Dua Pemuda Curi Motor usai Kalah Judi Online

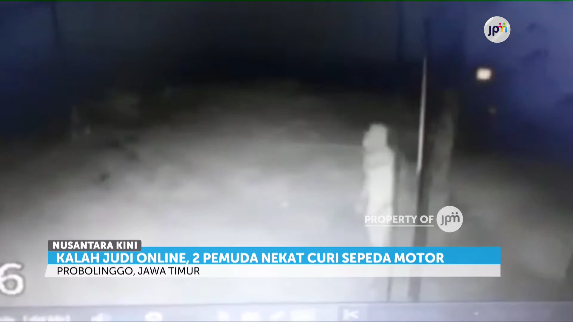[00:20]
Dalam rekaman CCTV, dua pemuda melancarkan aksinya mencuri sebuah sepeda motor metik yang terparkir di depan Bank Unit Leces, Kabupaten Probolinggo, Jawa Timur.